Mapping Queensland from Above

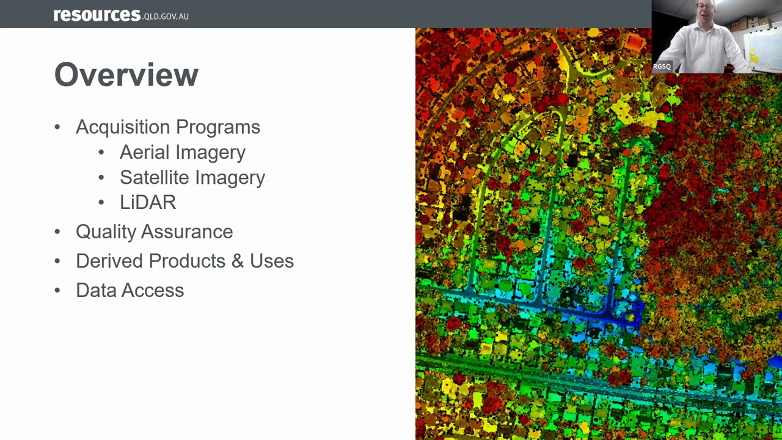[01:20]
and uses of these data sets in their different forms and finish up by talking about data access and how all of you here in person and online can access these data sets at no or little charge so acquisition programs in essence
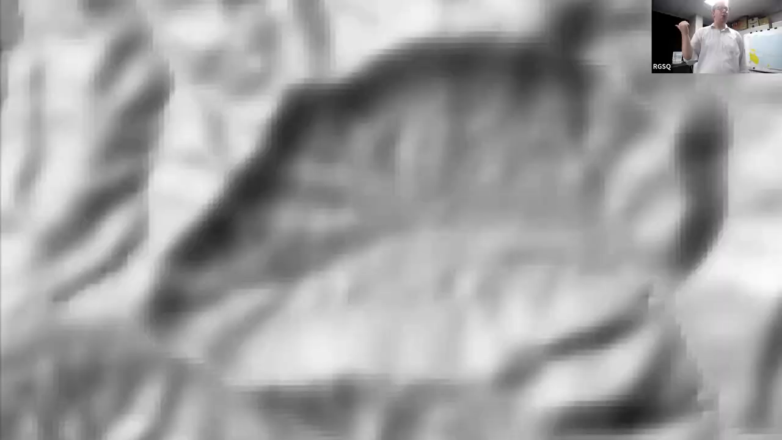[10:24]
pretty stark contrast right this is actually in the Lockyer National Park so just a little bit north of Helden one of my favorites is
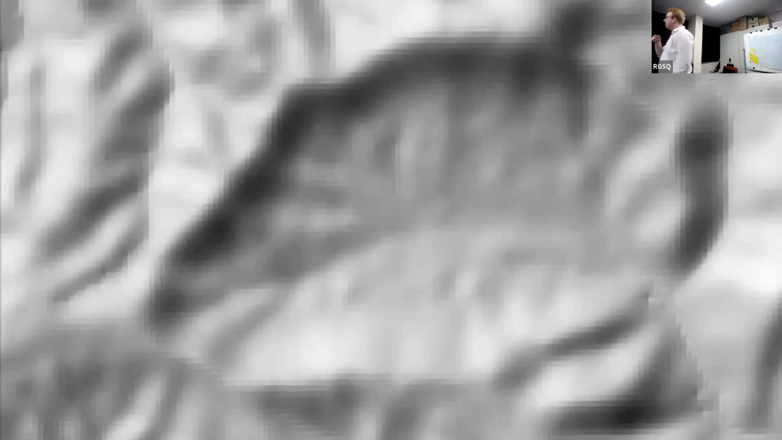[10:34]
you can see the main road here which you can drive through in the sort
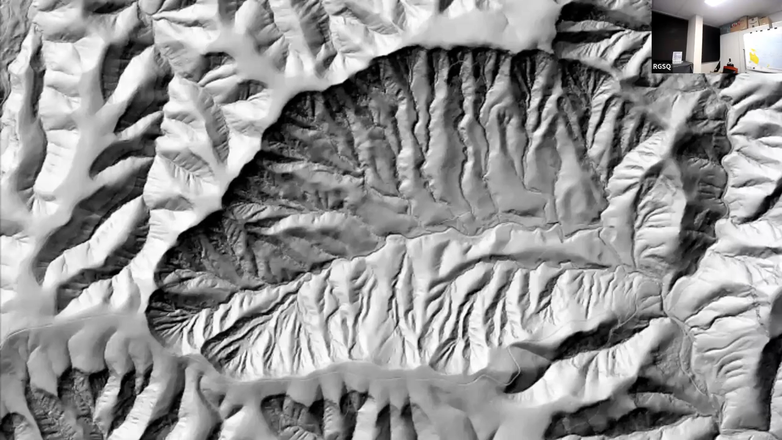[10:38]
of bottom of the image but
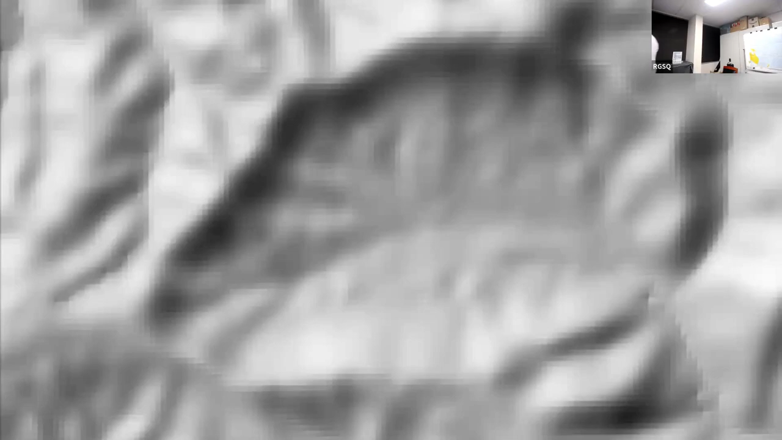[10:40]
in the middle here this is area of National
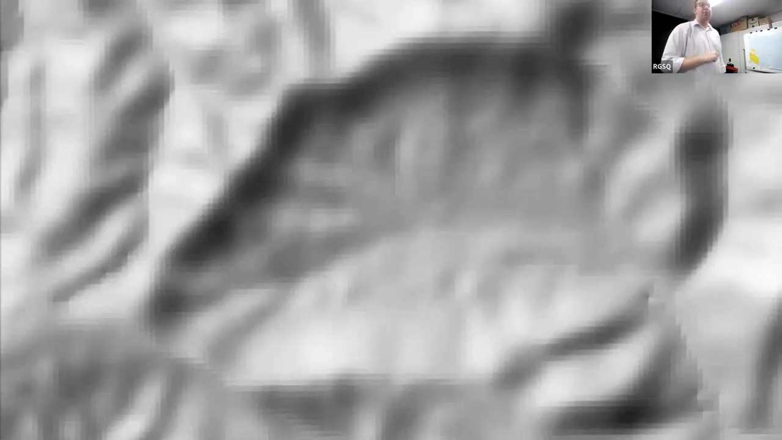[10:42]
Park parks say there's no trails
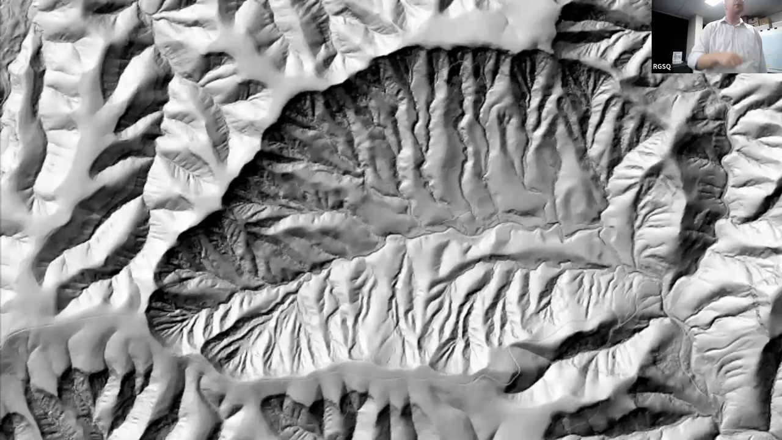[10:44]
here no access
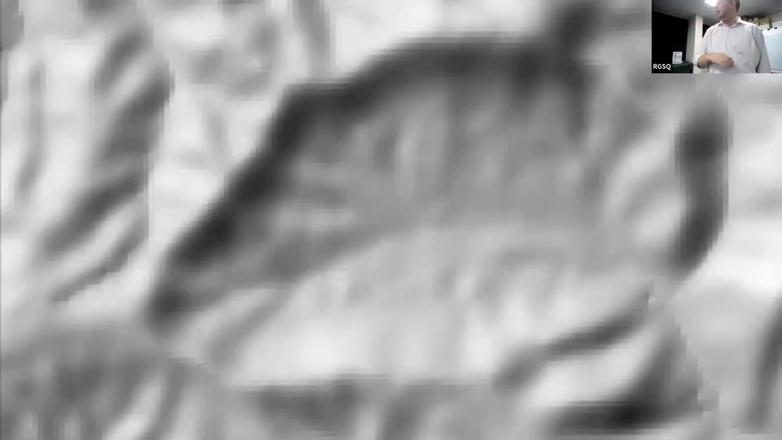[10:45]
no nothing but there's a few historic records of gold mining and other prospecting activities
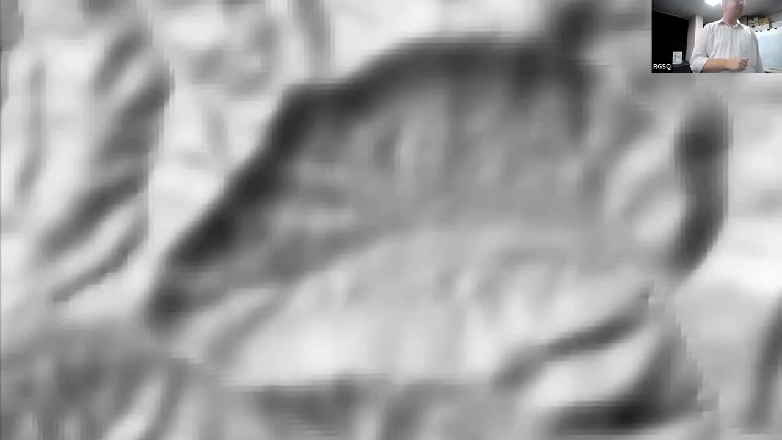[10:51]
back over 100 years ago and you can see a number of trails that seem to have been cut in along ridge lines and along the creek line itself so if anyone's up for an exploration check out the hill shade which is
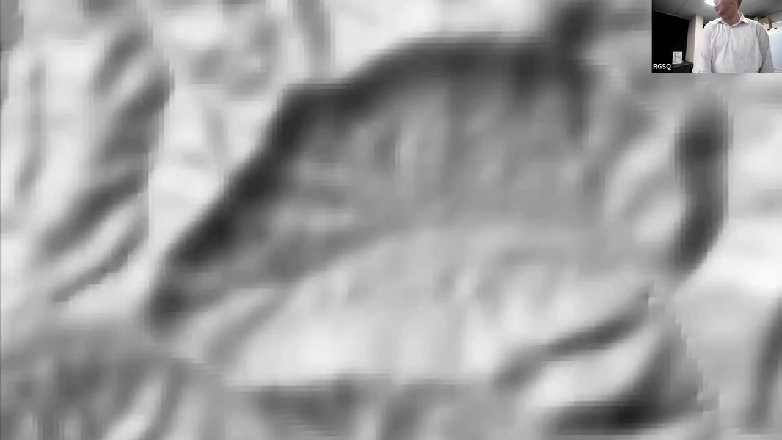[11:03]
what you're seeing here you might find some undiscovered artifacts
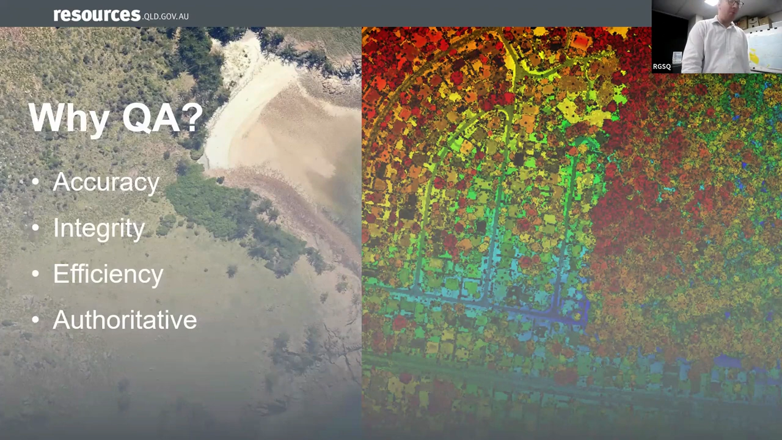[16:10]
that's why we do quality assurance or qa and in this we look against sort of four main characteristics accuracy integrity efficiency and is it authoritative so i'm
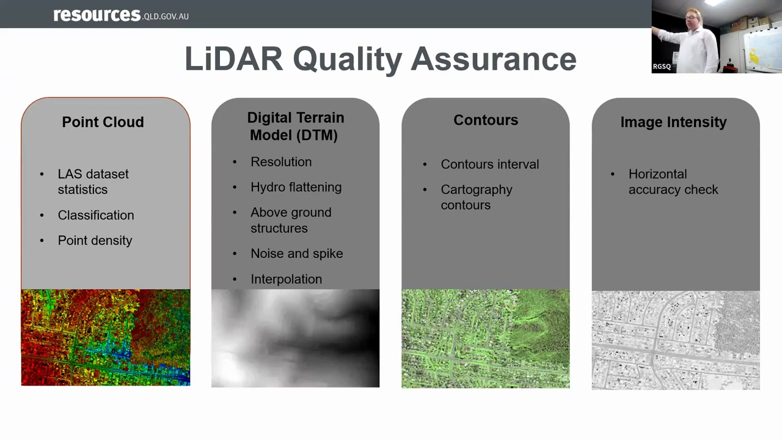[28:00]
that we're doing qa against our point clouds with classification and density our digital terrain models from looking at the resolution whether it's been hydro flattened where we've taken out bridges so that the water flows properly when you run it through a simulation and hopefully models what the flooding will actually look like
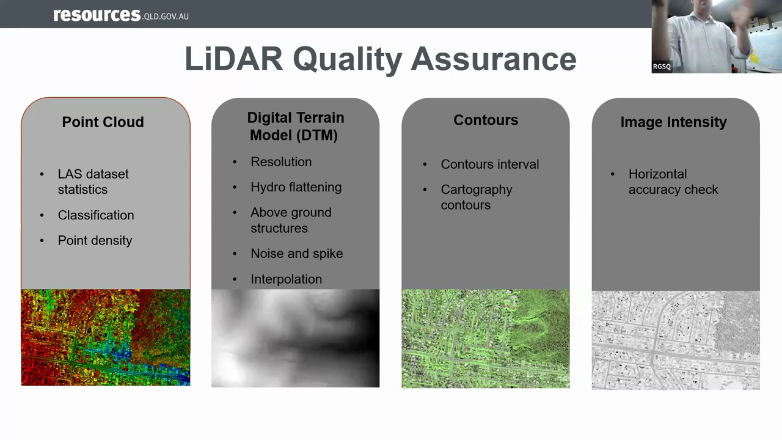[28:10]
above ground structures getting rid of those noise and spikes other details that might not have been properly classified on our point cloud and any interpolation that might occur when we don't have enough points for a particular location we can also derive contours to visualize that change in elevation and because it's a laser that's scanning we actually get the wave the intensity or the reflection at the specific wavelength of the laser so we can
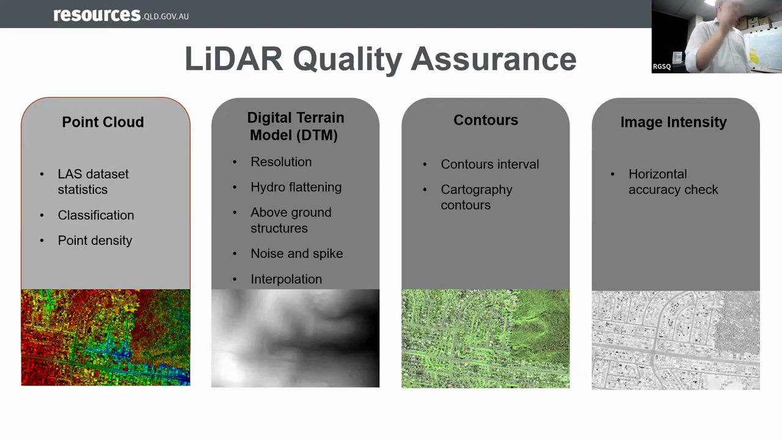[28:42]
look at the image intensity from the returns of that laser to also check that the data is correct they once again animated it for me aren't they good
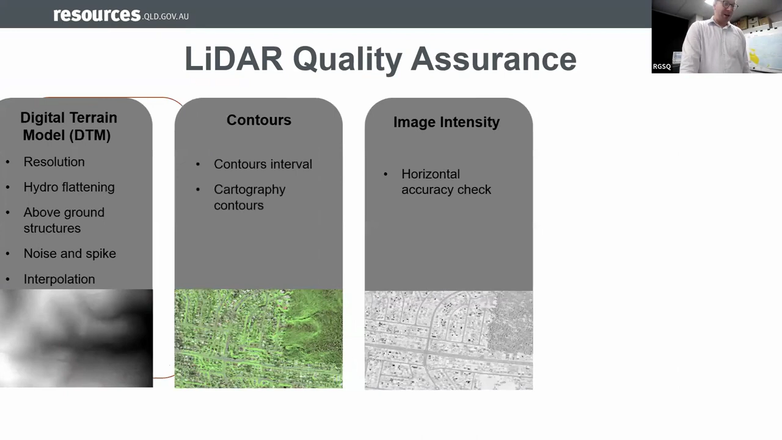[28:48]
time to test your skills if you can spot some of these problems
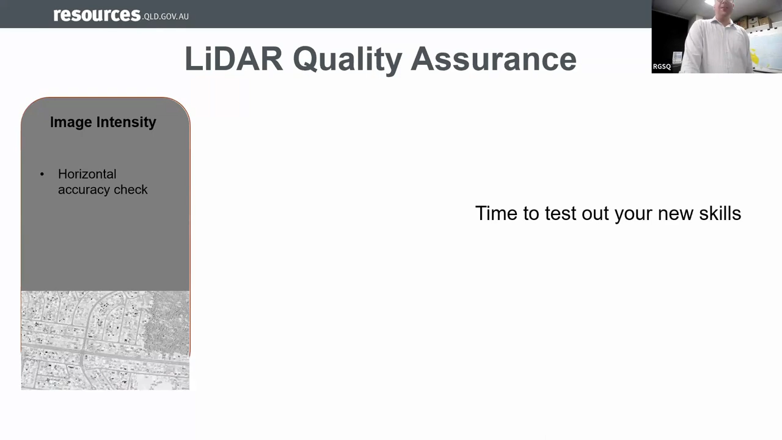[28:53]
okay we've got another three or four for you here
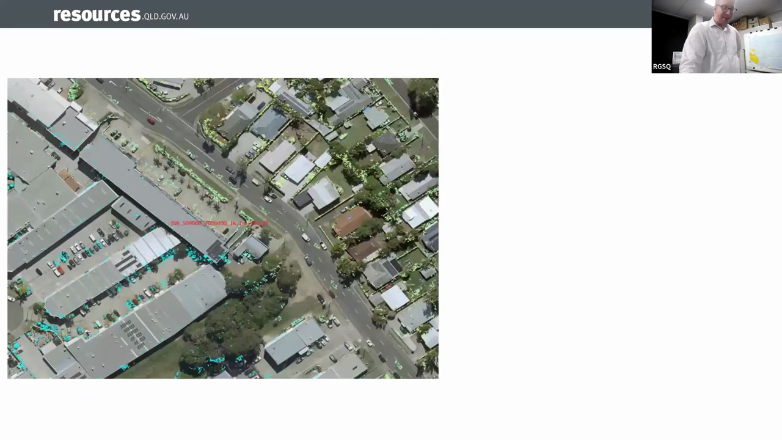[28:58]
first up we have medium vegetation classification points so medium veg is oh testing me here 30 centimeters to two meters to any of those points not look like they should be medium
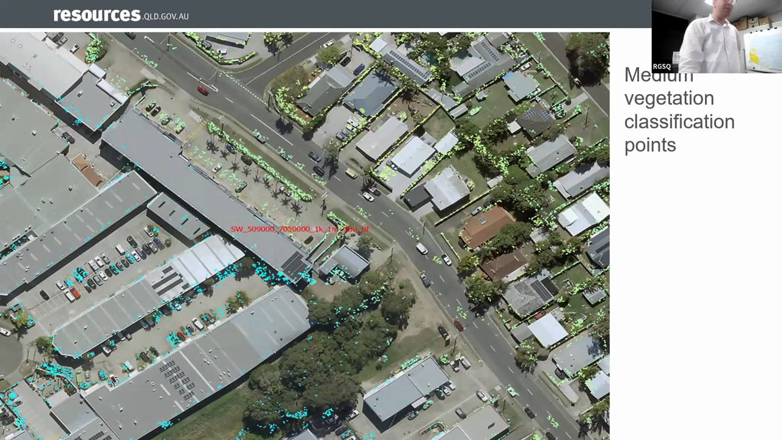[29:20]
vegetation a few cars hey yeah good good we've got some cars anything else points in the road yeah and we have the one up here points in our industrial buildings
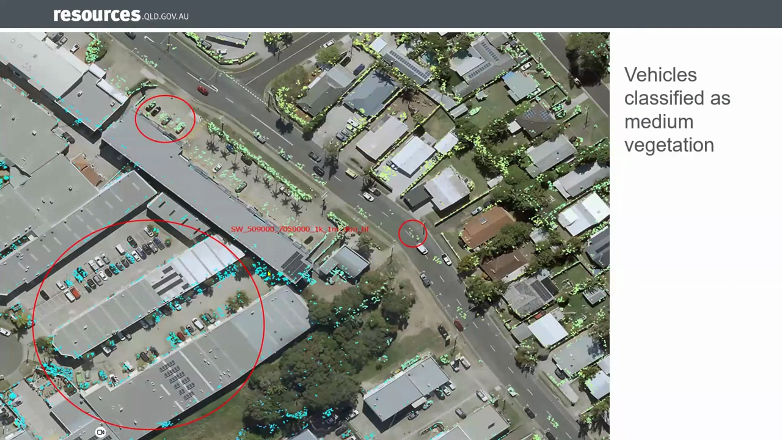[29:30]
so we can see here yes there's a few trees there's also some cars that have been picked up and the roof line has also come up a few times we're really common to happen in essence the way in which the classification runs is it's a really simple machine learning type process where we've told it if this thing's boxy and you only had one return we reckon it's either going to be the ground or a building if there's a really sharp edge it's probably a building if it's got a few points within that area it's probably going to be